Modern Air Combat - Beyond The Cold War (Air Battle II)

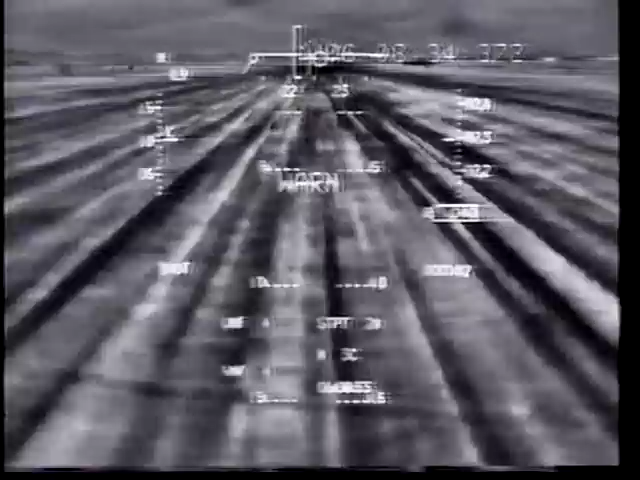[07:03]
New displays, such as lantern or low altitude navigation and targeting infrared, displayed on the HUD, lantern gives pilots a daybright window to look through.
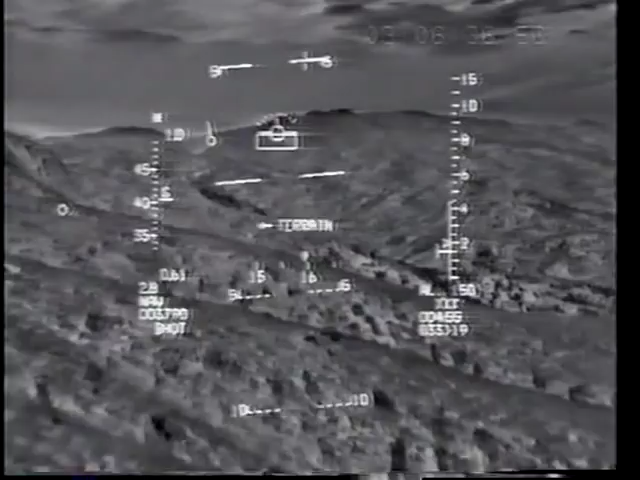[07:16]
For terrain avoidance, coupled with TFR or terrain following radar, and for target acquisition.
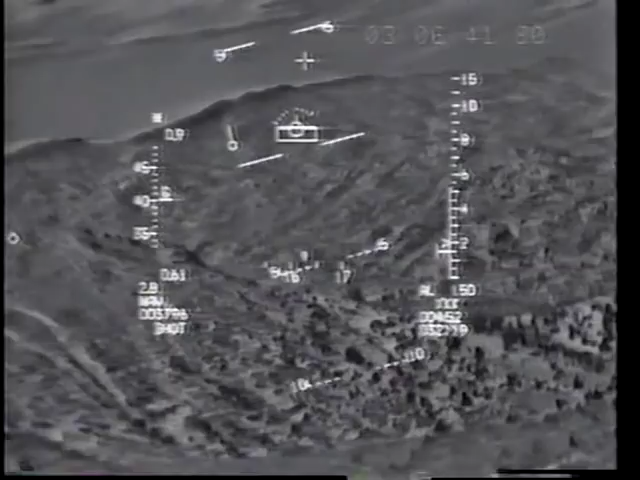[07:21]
For enemy forces, there's nowhere to hide. FLIR, forward-looking infrared,
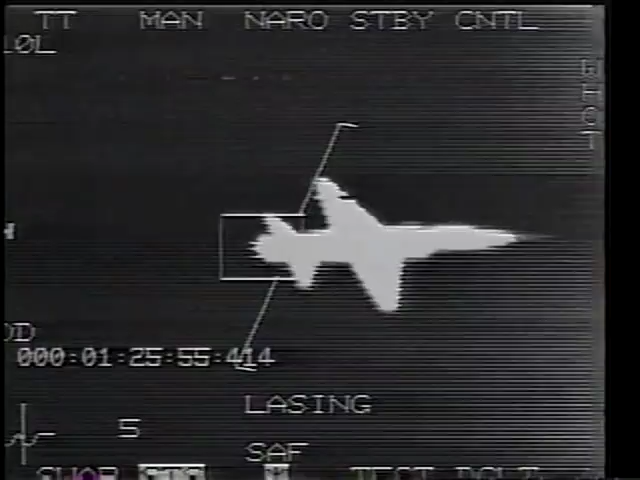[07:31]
is yet another tool that lets a pilot acquire and kill a target that's radiating heat, like this T-38. The data required come up on the lantern display we saw a moment ago on the airplane's HUD.